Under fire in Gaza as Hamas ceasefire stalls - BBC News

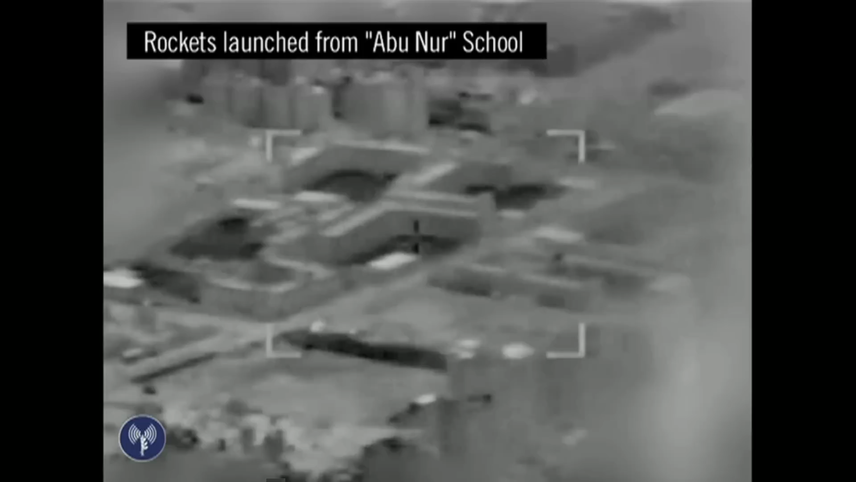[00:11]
But Hamas did not. This was filmed by the Israeli military.
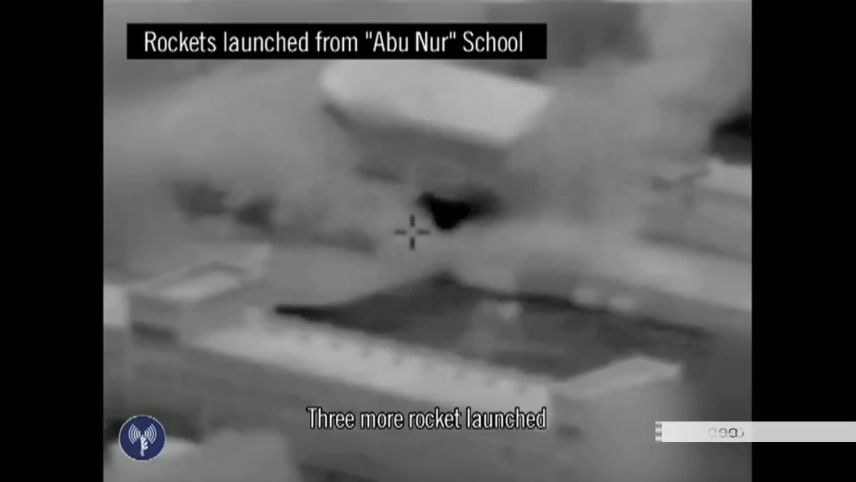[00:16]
They say it shows rockets being fired from a school across the border into Israel.